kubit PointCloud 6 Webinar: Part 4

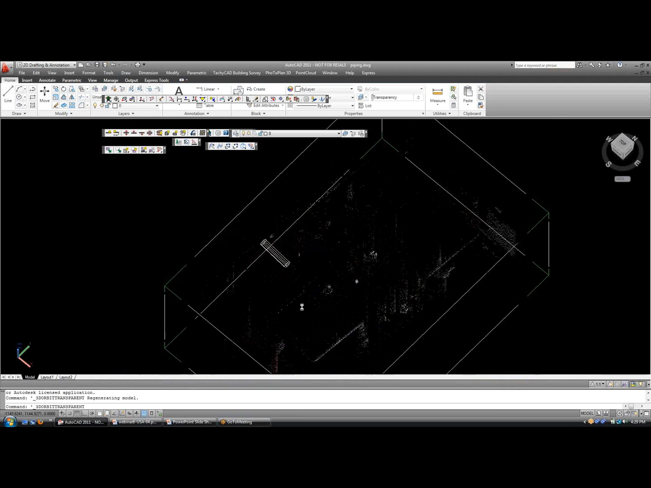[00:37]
And this is one of our classic piping examples that we've used before, you may have seen.
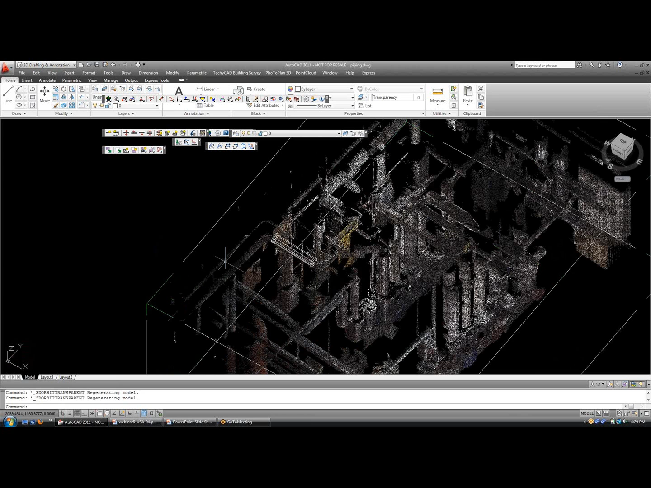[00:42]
So I'm just going to work with one pipe. And the process is to select the pipe you're interested in.
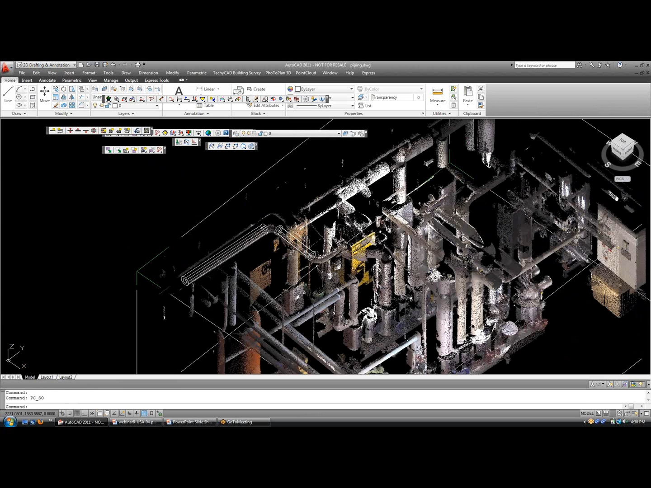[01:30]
I'll go back and I'll fit one more cylinder just so you can see a full routing line from at least three pipes. So let me clip out another here. It's a small area.
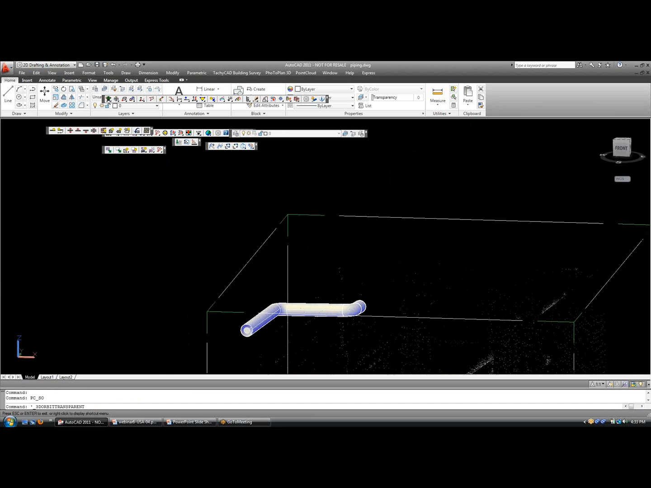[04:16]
Looks good. So I'm going to close out this example now. So we're finished with piping.